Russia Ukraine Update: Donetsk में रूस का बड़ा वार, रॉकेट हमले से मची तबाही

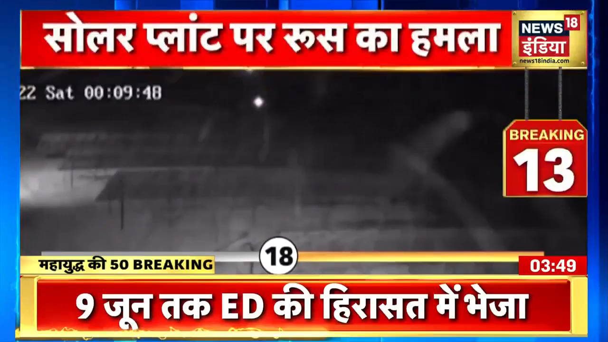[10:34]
सोलर प्लांट पर धमाका होते ही जबरदस चिंगारी उठती दिखी बताया गया कि इस हमले